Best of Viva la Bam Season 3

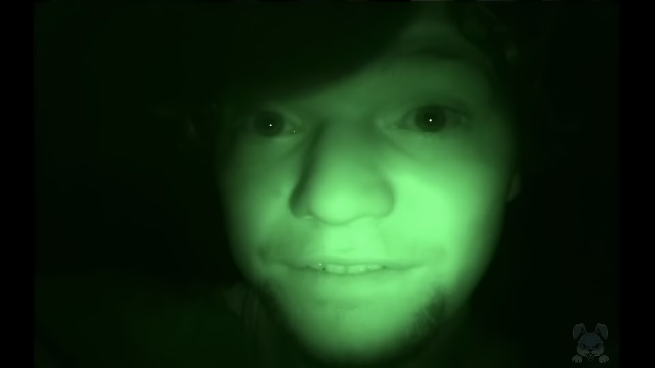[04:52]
In case you idiots didn't know, this is night vision, which means that we can see everything, but nobody else could see shit.